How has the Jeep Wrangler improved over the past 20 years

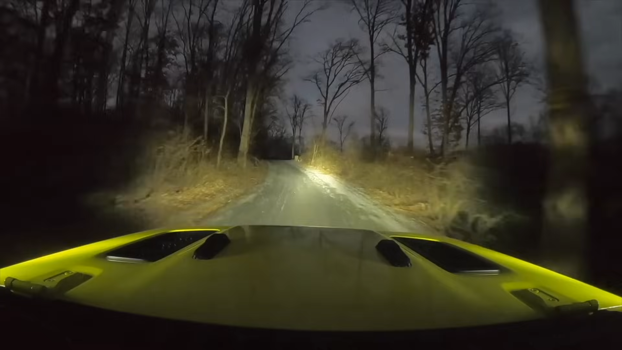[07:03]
On my Jeep, I have the Rubicon hood, which was arguably the best thing that they've ever done is giving them the vents, but these still do look very nice, and one big argument, some guy said that the JKs didn't have the cow panels that were color matched.